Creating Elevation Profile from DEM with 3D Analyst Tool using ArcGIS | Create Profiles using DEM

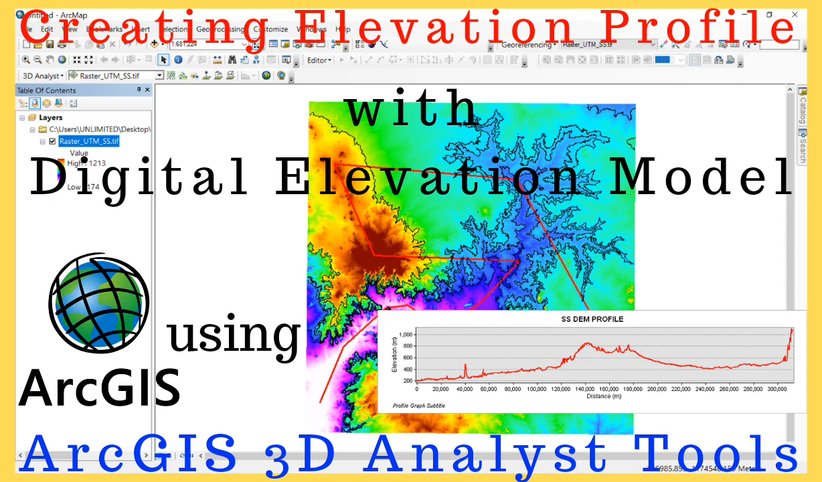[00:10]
hello guys welcome serving solutions in one channel we are getting solutions to only solving problems it's nine seven in class again today how have you been on today's tutorial we are going to show you how to create profiles from your digital elevation model using them access right good so we are going to use what MD the 3d analyst tool and then we are also going to show you how to get them contours from it and then also
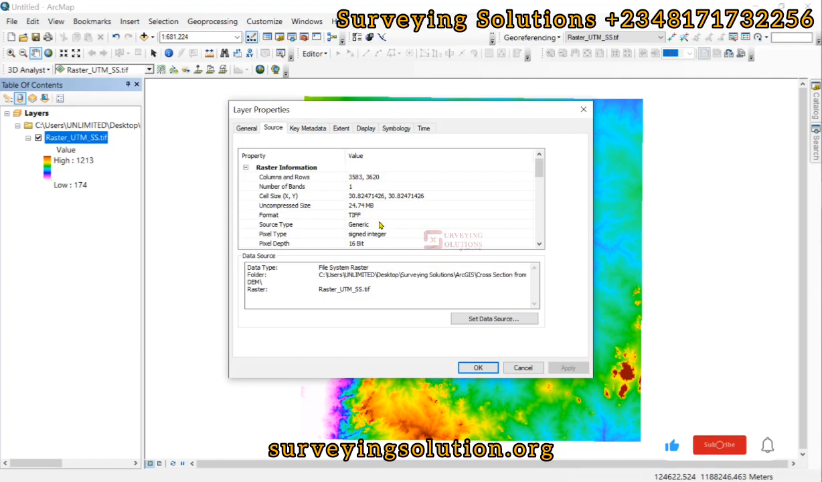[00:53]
possibly export it now first in them we have projected our Rasta to a projected CRS I think that was the last video before this one you can see now that what the Rasta is in what they may projected them coordinate reference system UTM zone 33 right good now the next thing is for us to assess what the 3d analyst tool